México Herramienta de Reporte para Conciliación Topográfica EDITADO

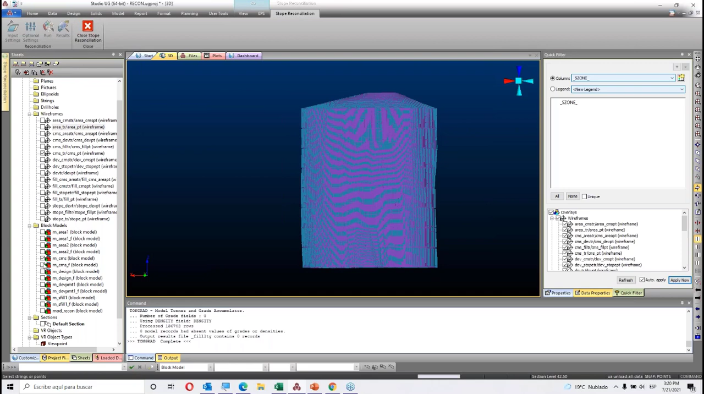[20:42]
o puedo tener el CMS únicamente en la zona que fue
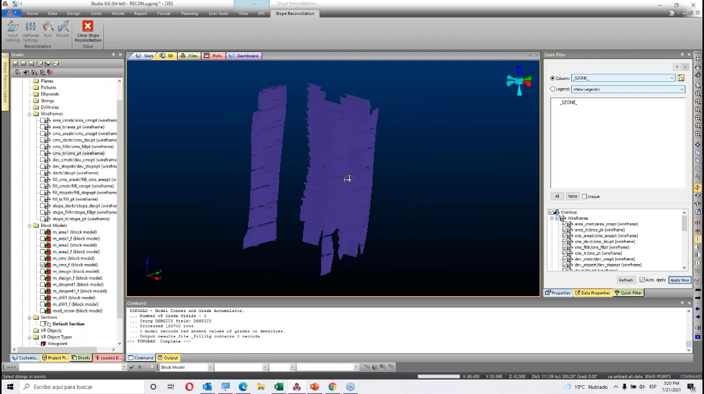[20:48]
planeada y ya fue retirada por el sólido que planeamos desde un inicio,
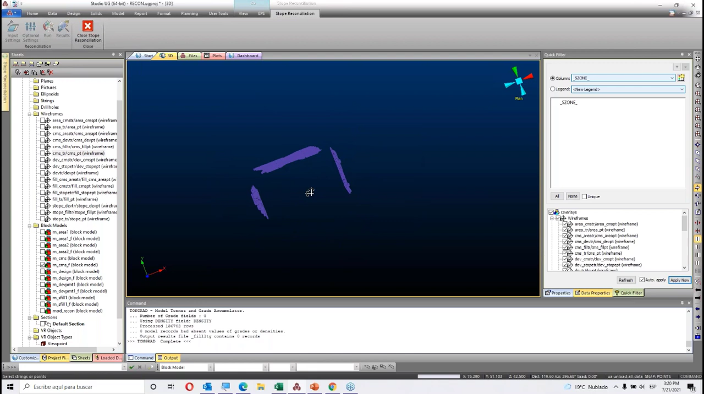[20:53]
así como los demás sólidos que estamos ingresando.
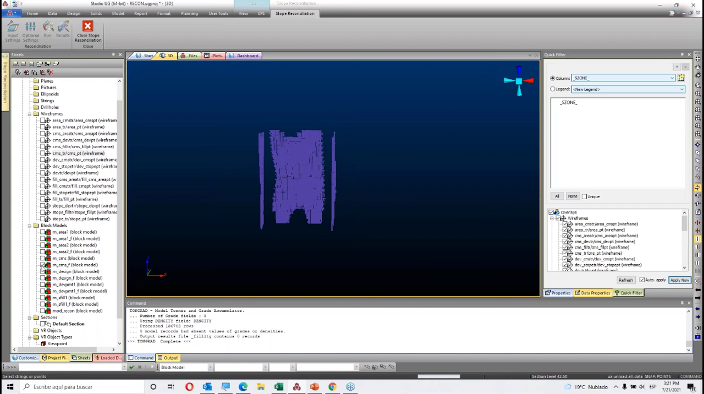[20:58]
De igual manera, pasa con el desarrollo.